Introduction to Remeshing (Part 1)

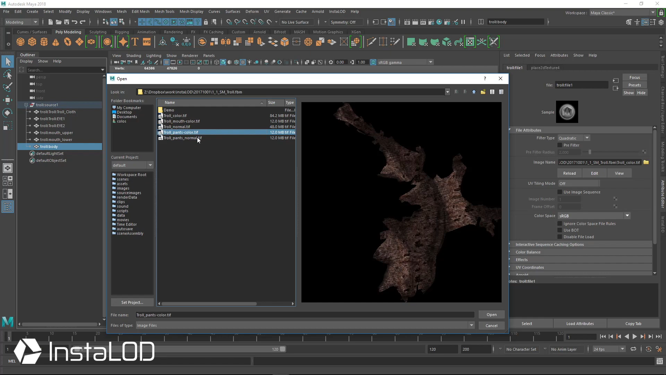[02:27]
There's a color map and a normal map for that as well. And what we're going to use is we're going to use the remesh tab inside of Insilad to create a whole new low poly mesh.